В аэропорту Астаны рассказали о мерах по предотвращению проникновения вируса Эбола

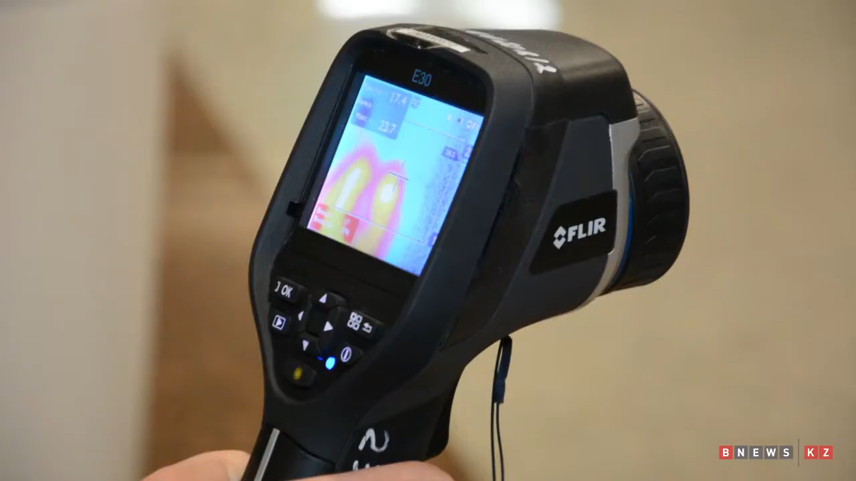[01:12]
Тепловизор фиксирует, допустим, на табло у меня высвечивается температура,
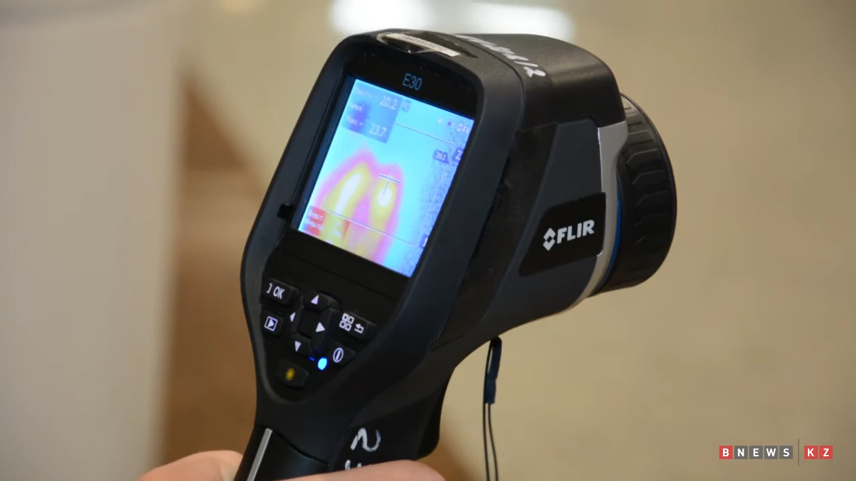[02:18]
Ну, сразу тепловизор реагирует до трех метров.